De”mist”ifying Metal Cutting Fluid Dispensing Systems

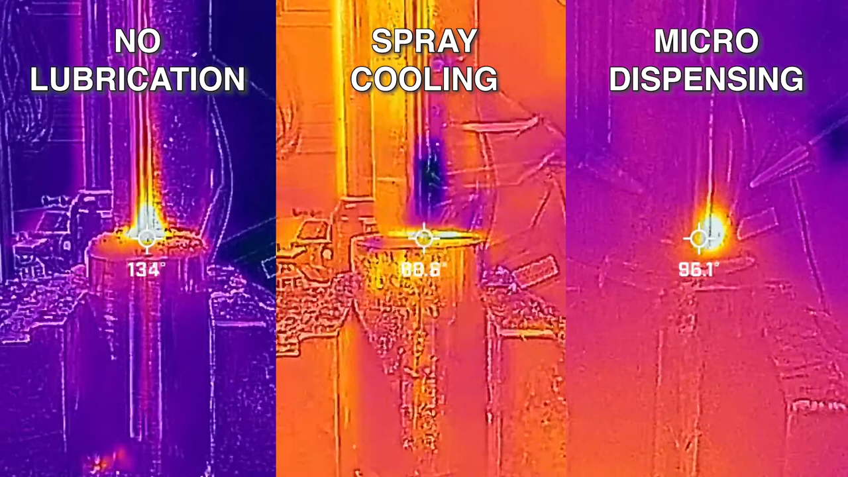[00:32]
As an example, here's a side-by-side comparison of the temperature difference of a drill press when set up with no lubrication, spray cooling, and with micro dispensing when drilling through stainless steel.
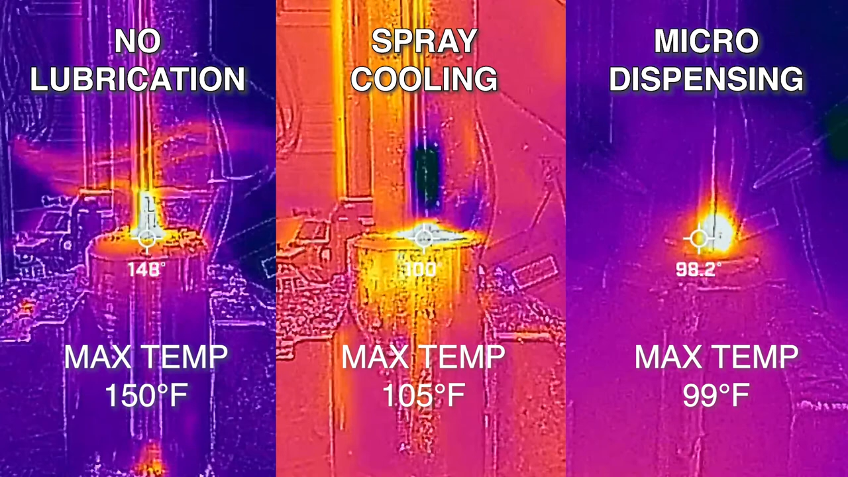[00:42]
As you can see, there is a distinct difference in temperature when going from non-lubricated to the spray cooling or micro dispensing systems.